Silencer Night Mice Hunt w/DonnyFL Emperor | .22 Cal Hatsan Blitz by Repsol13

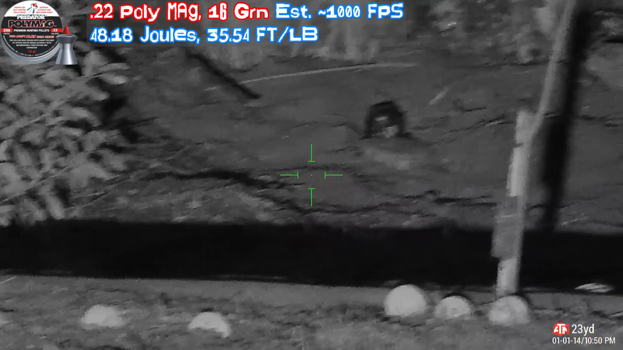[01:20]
So let's see how this looks. So we take out this piece. Just semi-auto. Sniper shot.
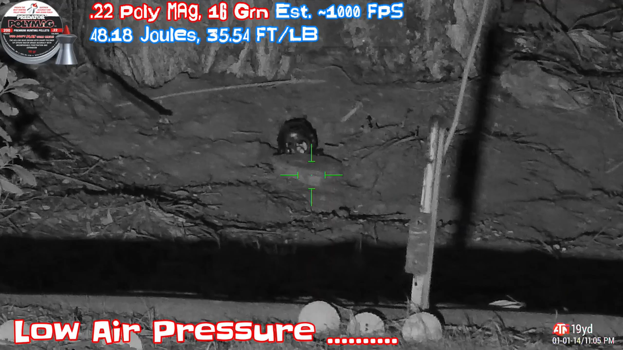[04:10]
don't know why the zero is off. I'm not hitting where I'm supposed to hit. The zero is very much off.
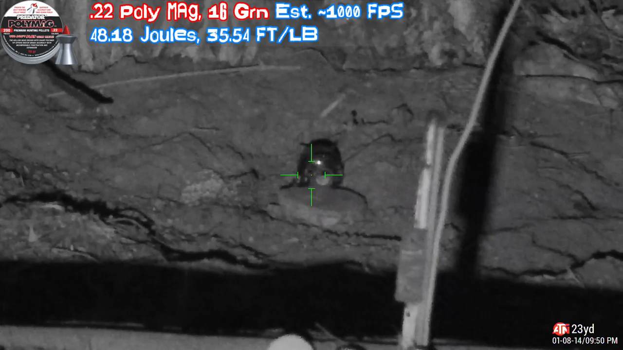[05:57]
I saw mice run around earlier. That's where the hole is.
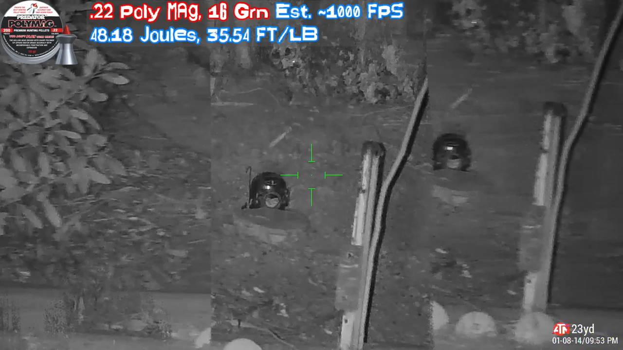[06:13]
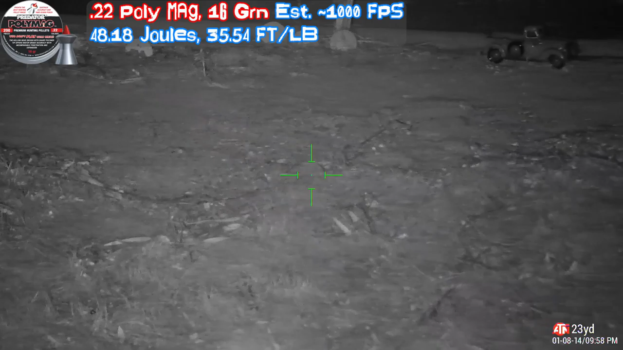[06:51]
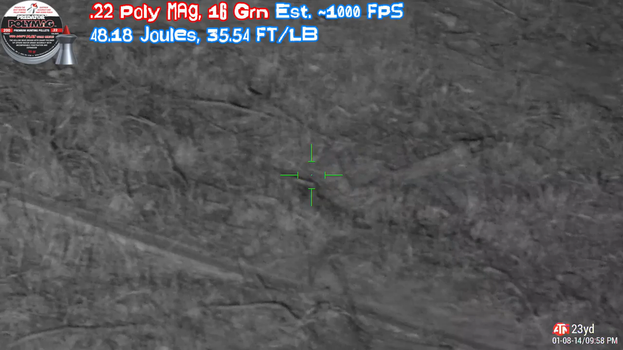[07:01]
Here's the little mice. What I think is he grabbed one and he went back hiding, finished eating that one and come back out.
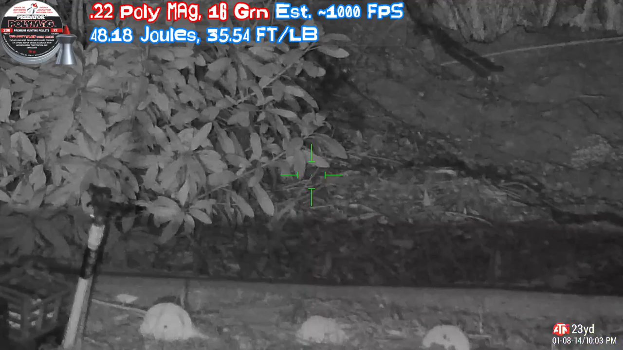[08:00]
I won't have any shot at all. He has to stop somewhere. With the mice that little, most likely will take about a minute to finish the food. He's back. That was quick. That was very quick. He came out to the back of that and I went back in.
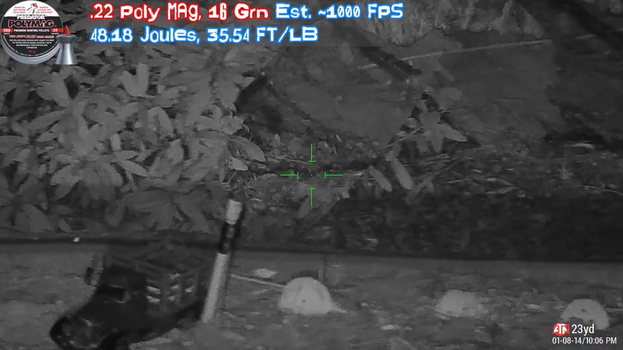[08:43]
I have a feeling he's about to come back.
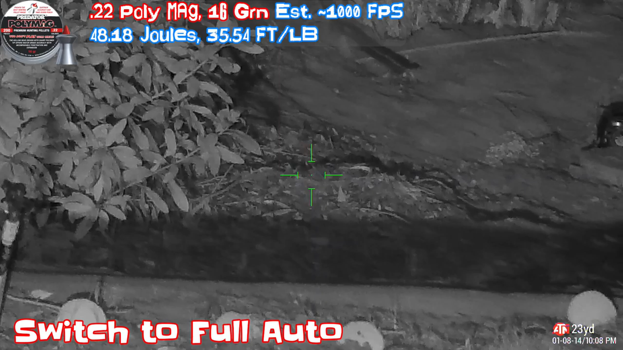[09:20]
I think he's about to come back. You can do it auto like this. Stop. We're able to cover the whole ground like this. But I don't think we're able to hit him. Let me practice a little bit.
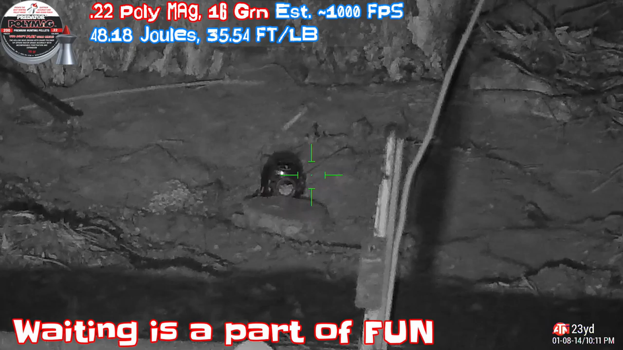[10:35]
I should switch back to semi-auto.